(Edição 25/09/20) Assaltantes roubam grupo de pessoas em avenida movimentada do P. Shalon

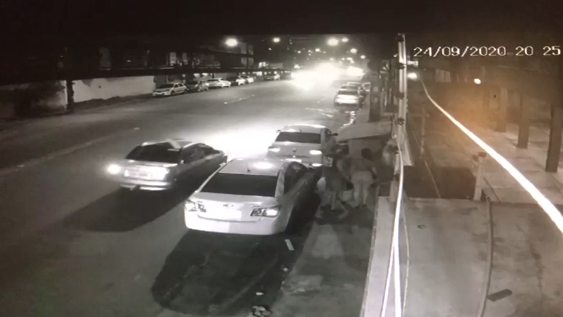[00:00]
Bem, ó, perdeu, já era, pô. Aí, ó. Desceu logo dois, né, cara? Foram três. Desceu três.